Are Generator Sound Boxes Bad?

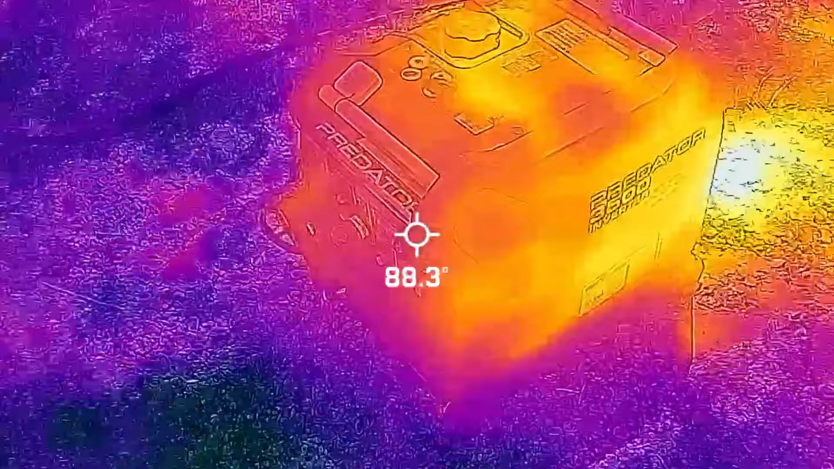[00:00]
that is so cool it's like x-ray
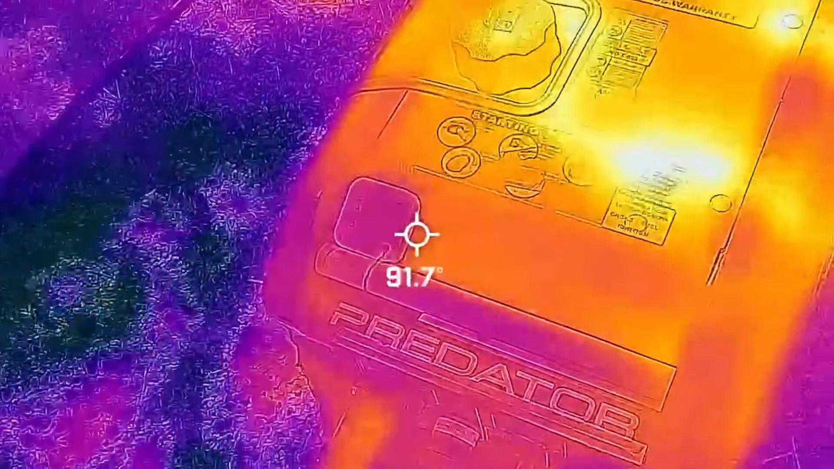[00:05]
vision you can see the engine inside the case
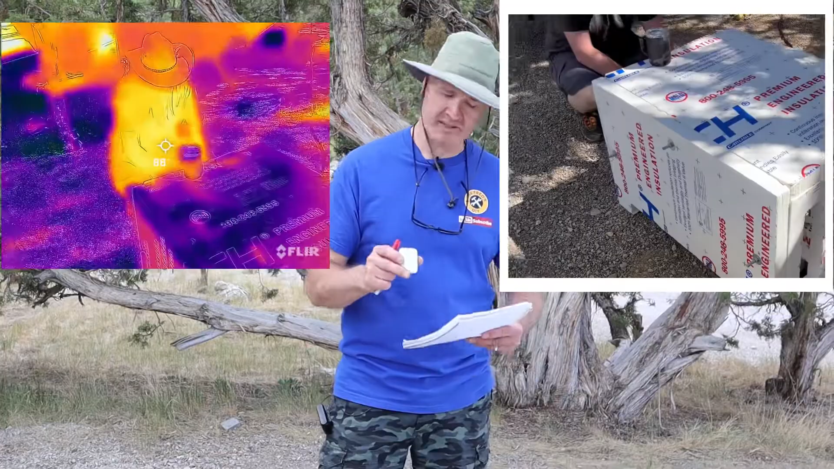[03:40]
we were also 85 degrees inside the sound shed 87 degrees
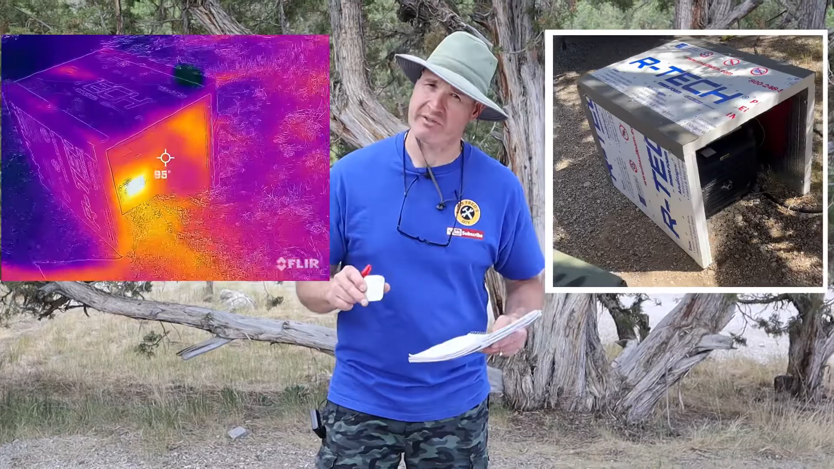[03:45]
so two degrees warmer let's talk about the oil temperatures the oil
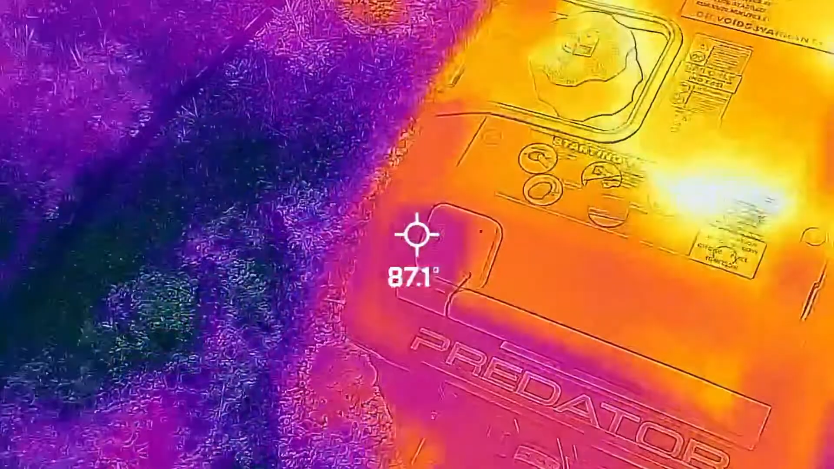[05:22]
is so cool it's like x-ray vision you can see the engine inside the case and look at the exhaust on the ground